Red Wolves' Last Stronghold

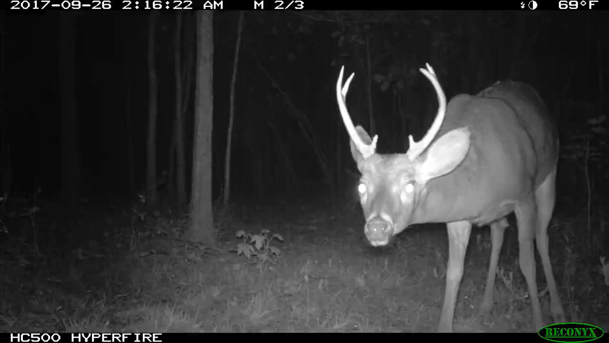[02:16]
These trail cameras recorded more than 20,000 photographs of deer over a five-year period.
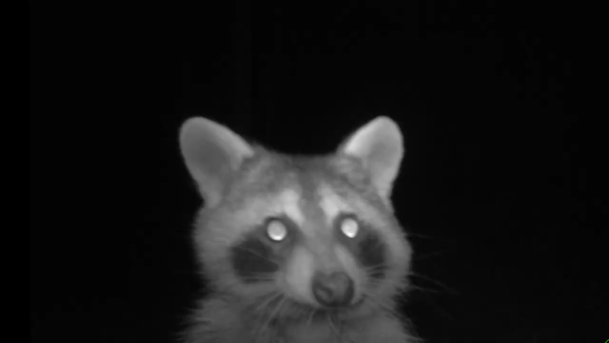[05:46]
such as raccoons and possums, which prey on the eggs of quail and other birds.
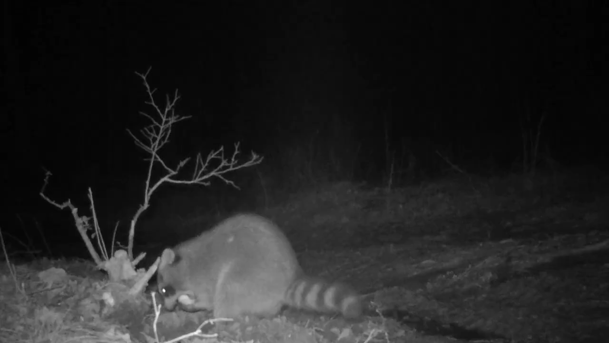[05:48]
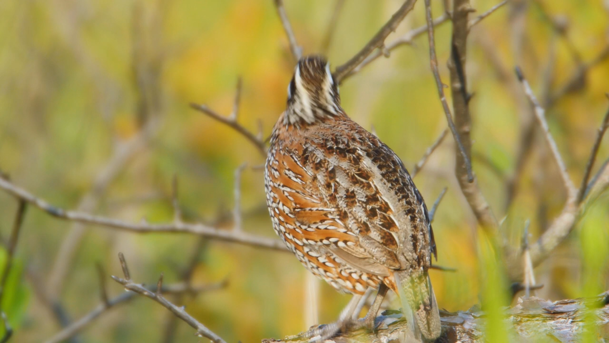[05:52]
Quail are a prized game species, but they're in decline throughout the southeastern United States. Despite huge efforts to save quail by restoring their habitat,
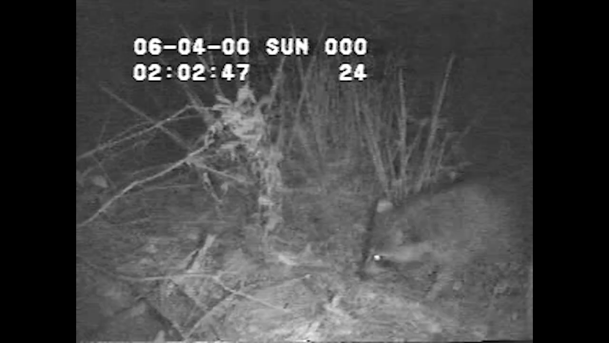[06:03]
these birds still aren't doing well, and overabundant nest predators may be to blame. Red wolves prey on raccoons and possums.
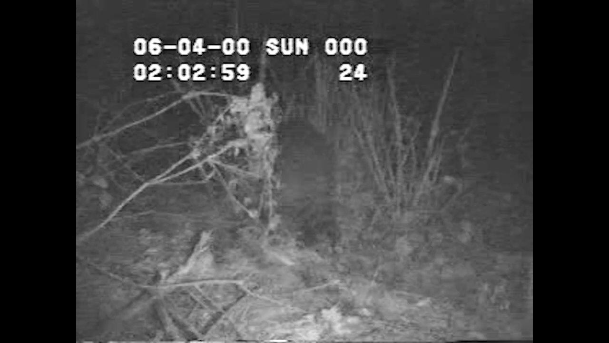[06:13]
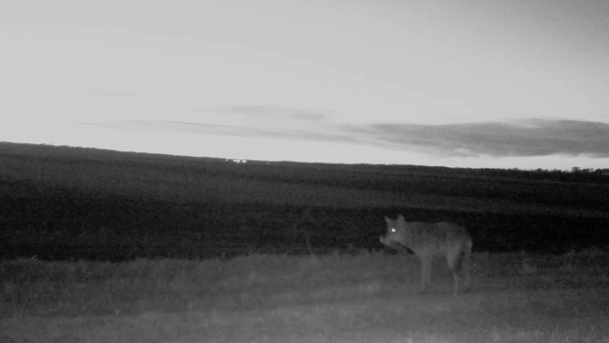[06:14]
That may help keep these medium-sized predators in check, in turn allowing quail a better chance to survive.